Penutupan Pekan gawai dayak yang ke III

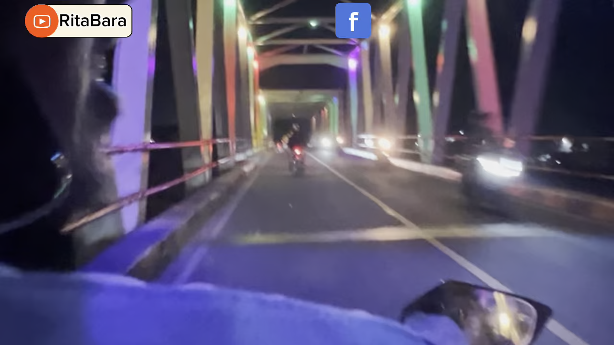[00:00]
halo assalamualaikum ya di apa kabar kita gitu nah ini adalah video lama yang baru sempat diedit karena kemarin enggak kelihatan atau ketimpa video yang lainnya ini adalah
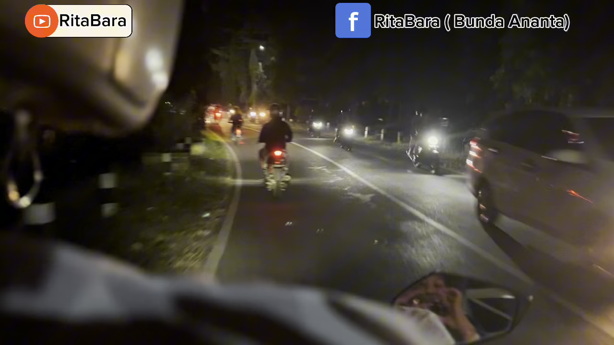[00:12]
video penutupan pekan daya pekan gawe daya yang ketiga jadi disini kita cuma mau muter-muter kayak biasa kita mau cari jajan
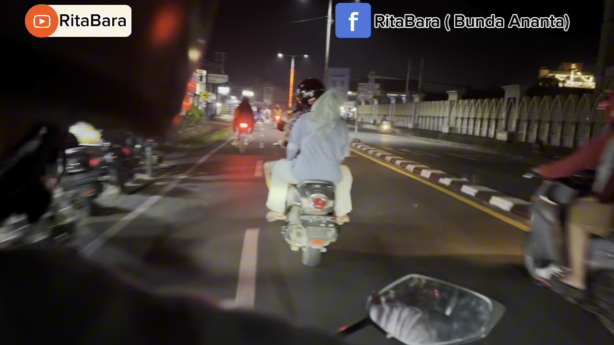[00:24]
disini kita udah
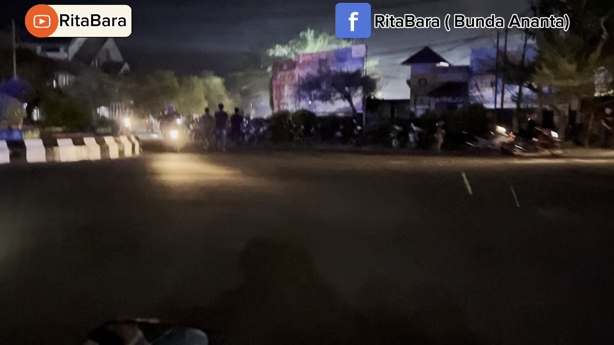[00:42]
melewati Gor Uncak Kepuas dapat semuanya menyadik lihat disitu rame banget tapi sayangnya kita nggak
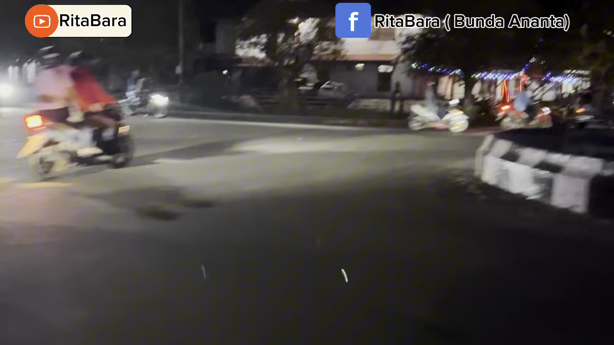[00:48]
nonton ya karena kita ninggalin Ananta di rumah soalnya tadi Ananta tuh masih tidur jadi
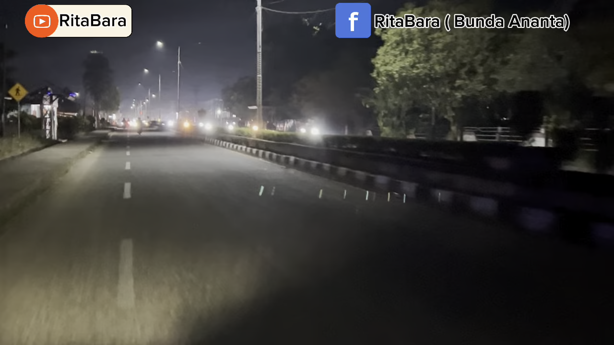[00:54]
kita mau jalan-jalan sampai jari-jajan pokoknya malam penutupan ini rame sekali jadi
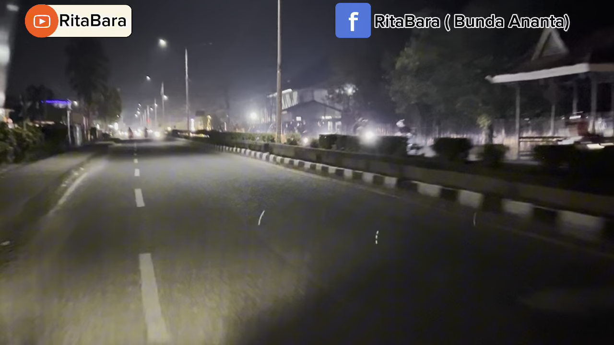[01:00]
semua lihat itu orang yang lewat itu itu mau ke Gor semua ya dan nanti di akhir video juga ada video pas penutupannya karena saya minta video rekan-rekan ini yang ada nonton di Gor kita yang di rumah nggak usah penasaran gimana suasana di Gor cukup kita minta videonya udah cukup ya karena kita ini kan udah punya anak jadi susah ya kalau kita pengen nonton kayak orang-orang ke Gor sampai acaranya selesai nggak bisa apalagi
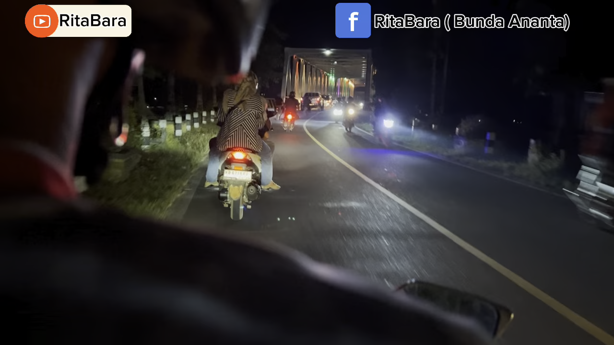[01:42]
lagi pilek asal bersin sedikit pasti bakalan pilek ini kita udah melewati jembatan Kapuas Hulu nah disana